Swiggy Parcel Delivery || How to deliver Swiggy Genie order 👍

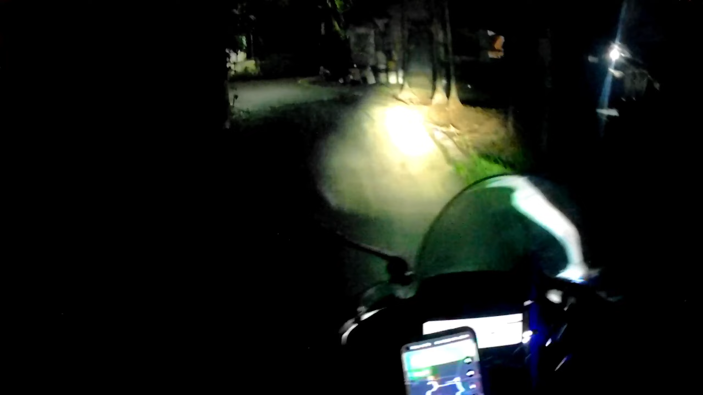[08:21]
कुछ यादा दिखानी पाऊंगा दोस्तों रात के अंधेरे में देखी पार हो दोस्तों कुछ नहीं दिख
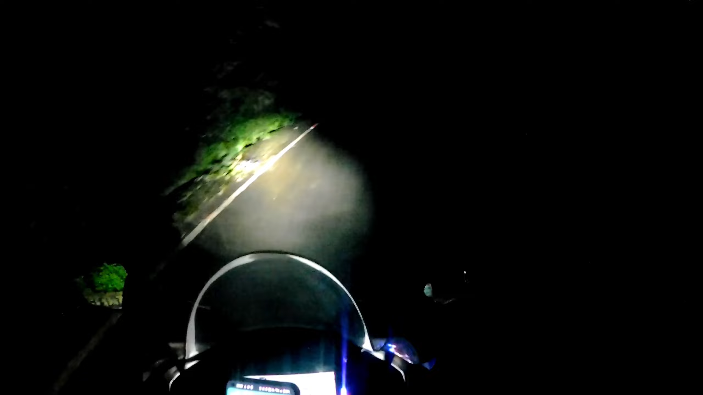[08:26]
रहा है आगे देखो यार मैं � राइड बंद कर रहा हूं दो कुछ भी नहीं दिख रहा है सामने कोई ख़ड़ा है कि नहीं कर रहा है अभी यहां से किस साइड में जाए यही सामझ में नहीं आ रहा है